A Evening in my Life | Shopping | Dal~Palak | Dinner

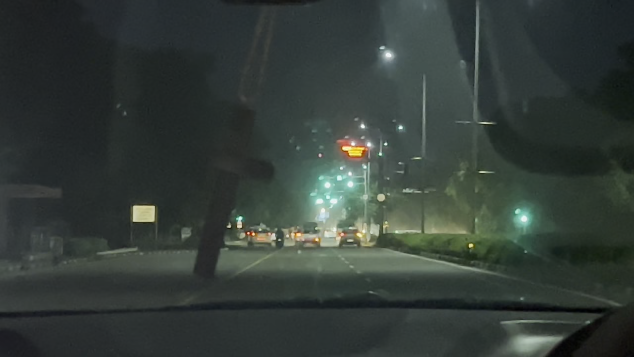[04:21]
ये कौन सेक्टर है सक्टर सत्रह सेवंधी इन सत्रह सेक्टर बड़ा फेमस सेक्टर है पंजाब के इक गानों में इसका नाम आता रहा था आप लोग लेटी सखना हर्ट एफ चंडीड भूते थे हर्ट में जरा भी
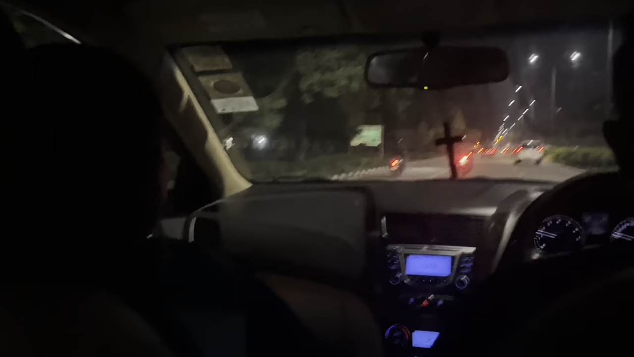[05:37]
अच्छे एर सीटी बात प्यारी है यह दो प्यारी है यह दो किते प्यारी लग रहे है आगे करना, बस्टोप आया कान रहा अभी आगे देखना, बस्टोप यह साइट में चीए और मुजियूम भी यह आपर अभी मुजियूम अच्छा
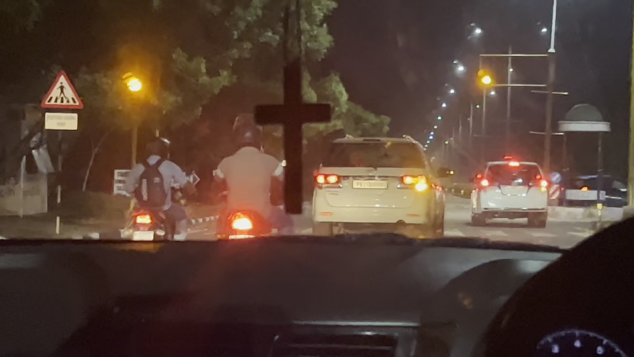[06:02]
एगाना यह दो सकते इधियूम बस्टोप आने बाताया